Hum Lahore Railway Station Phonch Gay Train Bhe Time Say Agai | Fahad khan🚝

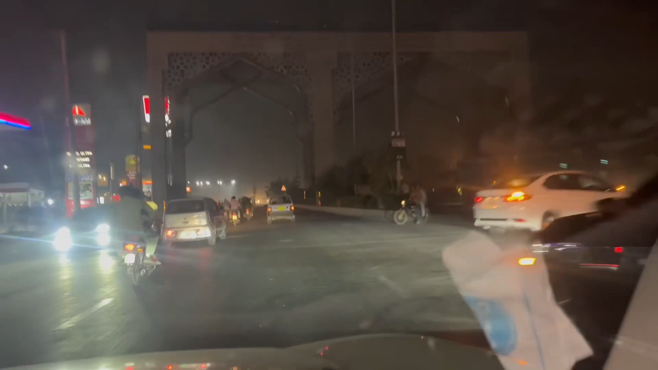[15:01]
यहाँ से हम चढ़ेंगे मुल्तान रोड के ऊपर, ये सीधा मुल्तान रोड है, यहाँ से 65 किलोमीटर की दूरी पे हमारा ससुराल है।
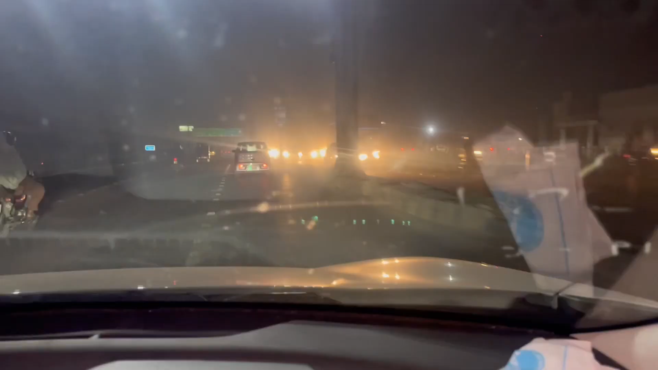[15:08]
बेगम को बड़ी खुशी हो रही है, फिर आपके पिंड जा रही। कहाँ जा रही हो? आपके पिंड जा रही हो? जाहिर है अपने घर जाने की सबको खुशी होती है।
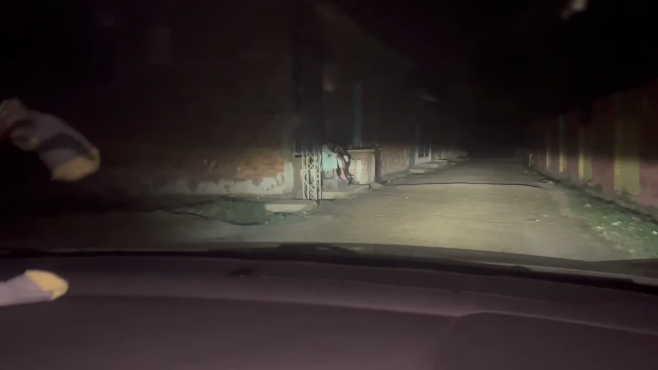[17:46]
ये दो बंदे बैठे, दो बंदे बैठे हुए कौन है ये?
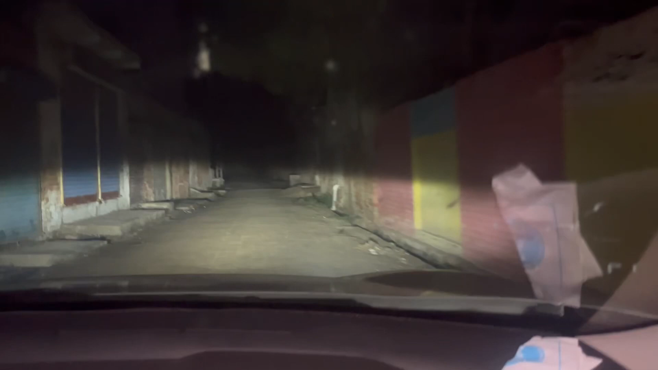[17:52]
कितना डरावना मंजर लग रहा है